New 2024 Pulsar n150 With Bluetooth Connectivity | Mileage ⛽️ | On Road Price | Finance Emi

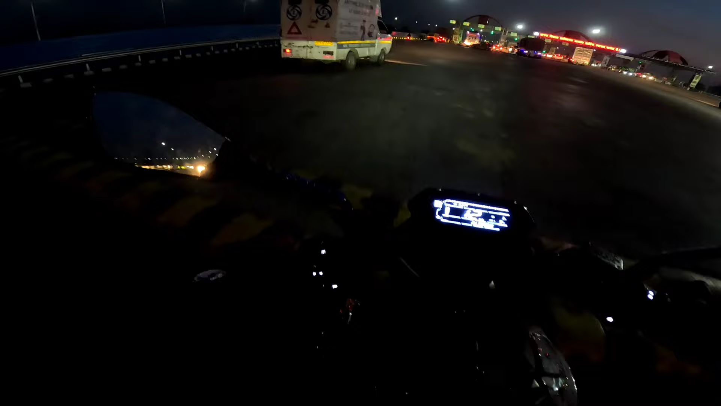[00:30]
यस, ब्रेकिंग भी बढ़िया है एकदम। गाइस मैं आपको इसकी नाइट में हेडलाइट की इंटेंसिटी दिखाऊं
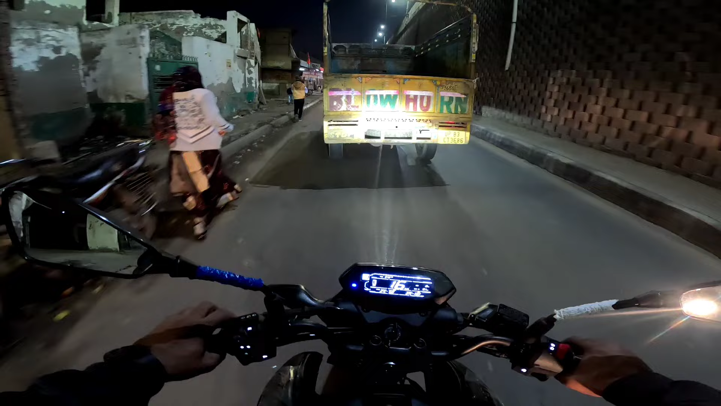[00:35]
तो आप सामने देख सकते हो बिल्कुल कितनी ज़्यादा बढ़िया आ रही है। मतलब हेडलाइट की आप थ्रो देखिए, आप बिल्कुल बिल्कुल ये देखिए सामने। इस तो गाड़ी में मुझे कोई कमी नहीं लगी और अभी 54 का माइलेज आप देखो दे रही है गाड़ी।
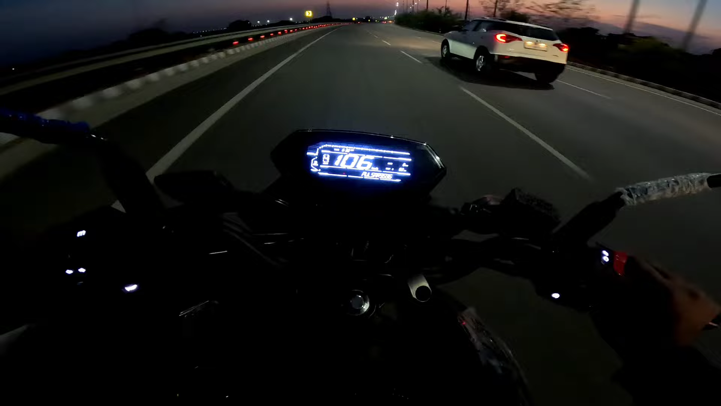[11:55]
फोर्थ गियर भाई, एंड अब लग चुका है इसका फिफ्थ गियर। तो सिद्धिश कि भाई क्या स्पीड ये पकड़ पा रही है, भाई पीछे वाला पिलियन भी बैठा विद पिलियन, ये देख लो आपकी 112 के आसपास है स्पीड, गुड स्पीड यार। मतलब फील है भाई गाड़ी के अंदर, एक बात तो मानना पड़ेगा फील है।
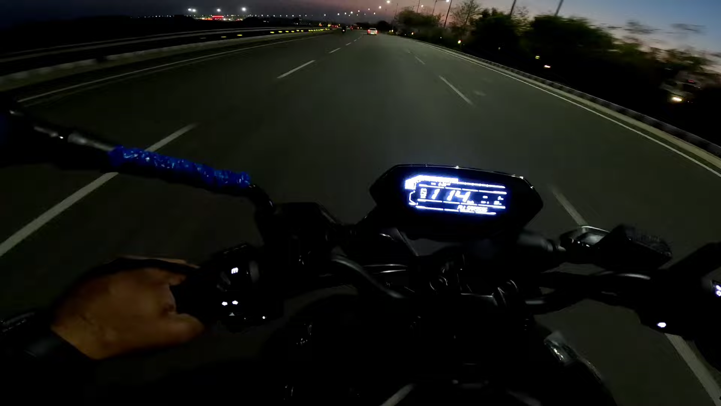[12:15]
वन ट्वेंटी तो ऑलमोस्ट ही हिट करेगी भाई आराम से। अब इसका करेंगे ब्रेकिंग टेस्ट जी।
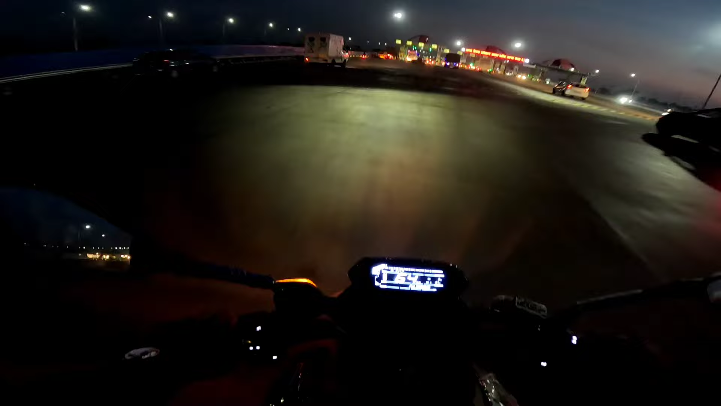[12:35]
यस ब्रेकिंग भी बढ़िया है एकदम, एक नंबर है। तो एबीएस था तो आप लोगों ने फील किया क्या ब्रेक लग रहे थे यार। एक चीज़ मैं आप लोगों को गाइस सही बोलूँगा इस गाड़ी के अंदर में, टॉर्क असिस्ट यार ये एक मेन फीचर है।
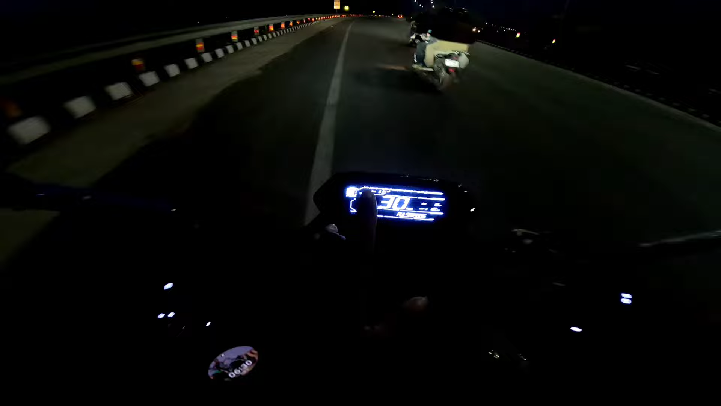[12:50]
फिफ्थ गियर है, 30 की स्पीड है, अप इनक्लाइन पर है गाड़ी बिल्कुल ही, मतलब जो टॉर्क है ना बहुत बढ़िया तरीके से आता है।